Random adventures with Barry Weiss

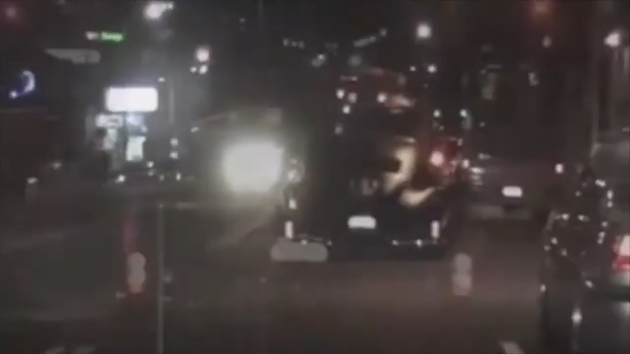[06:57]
They were getting footage of the car, taking video and pics, so I went with them.